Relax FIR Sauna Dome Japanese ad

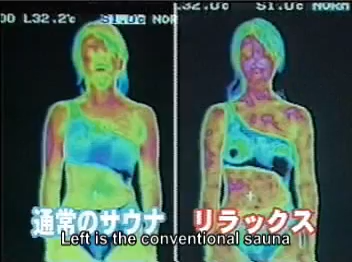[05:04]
左側が通常のサウナ、右側が塩赤外線サウナリラックスの使用直後の状態です
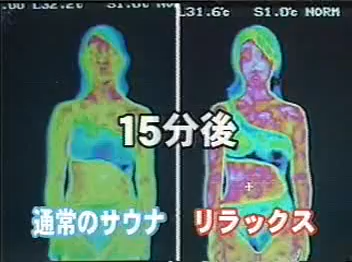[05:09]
さて、15分後の体温の変化を見てみましょう
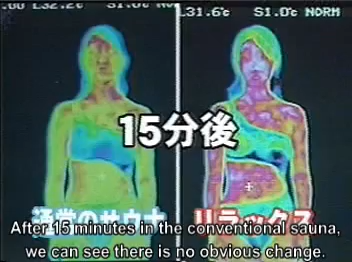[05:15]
通常のサウナは15分経過すると体温の下降が見られますがリラックスは体温を
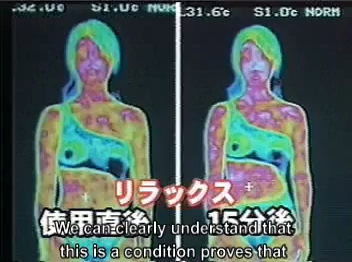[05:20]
維持するどころか使用直後よりも上昇しているのがお分かりになっていただけると思いますこれはリラックスが体内の奥深くまで効果的に温熱を